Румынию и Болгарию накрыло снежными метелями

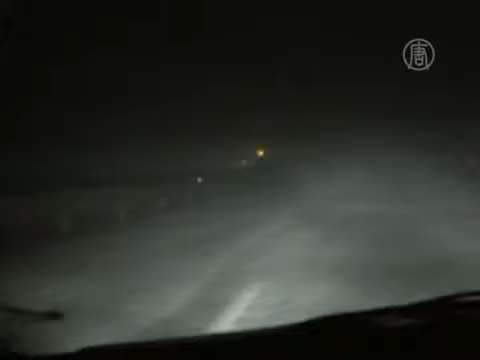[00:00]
Сильный снегопад не прекращается в Румынии, добавляет трудности и шквалистый ветер.